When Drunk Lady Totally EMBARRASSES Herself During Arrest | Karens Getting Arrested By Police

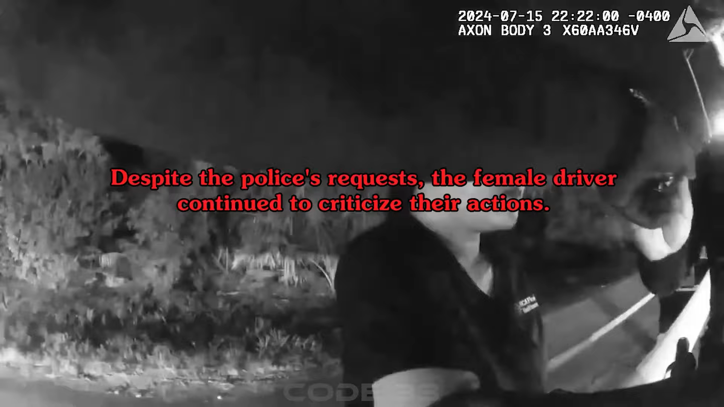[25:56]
Despite the police's requests, the female driver continued to criticize their actions.